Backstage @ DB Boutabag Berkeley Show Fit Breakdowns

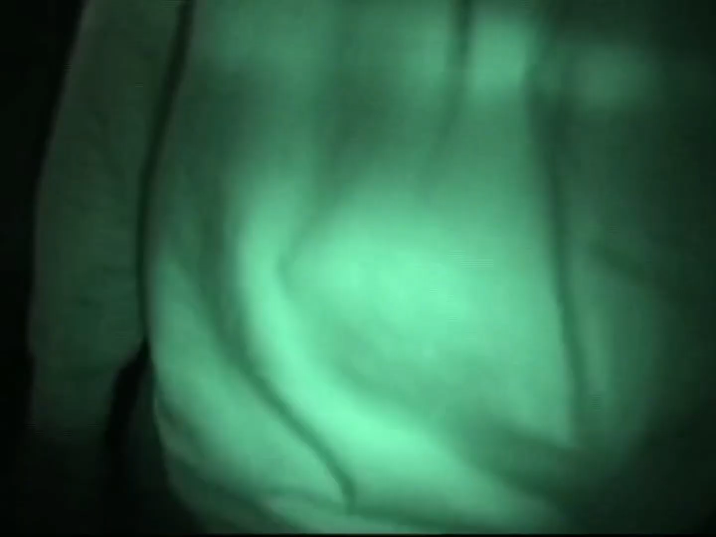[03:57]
Oh, they cut the lights off.
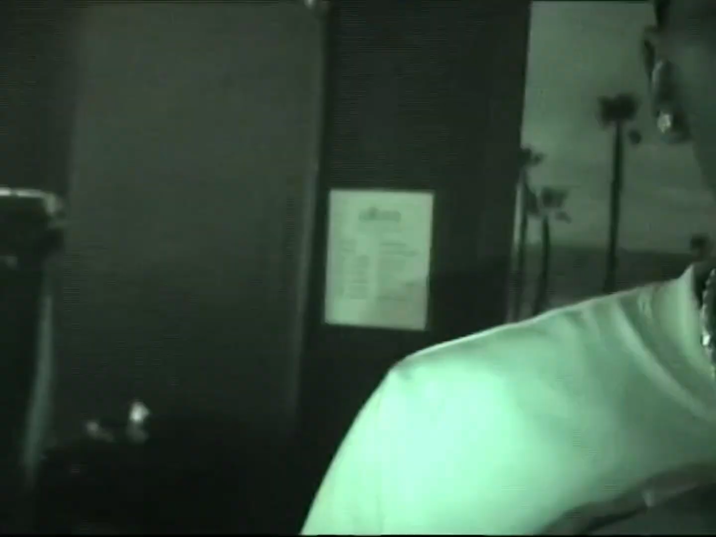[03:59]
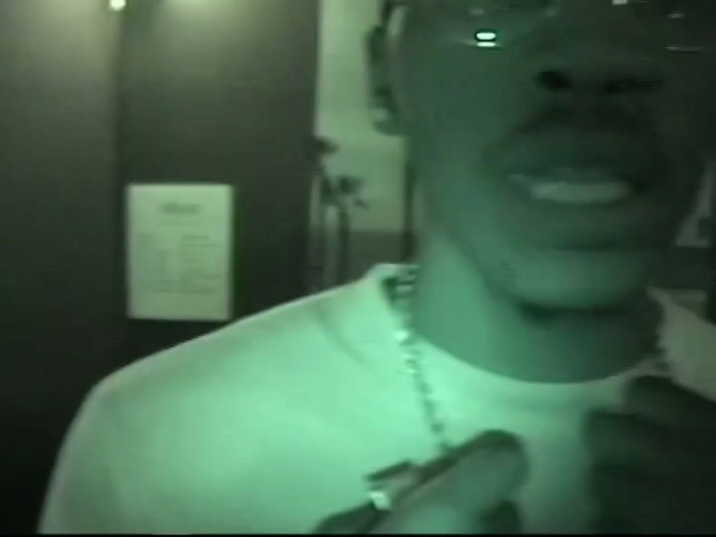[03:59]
They cut the lights off, but the nigga still shining, though.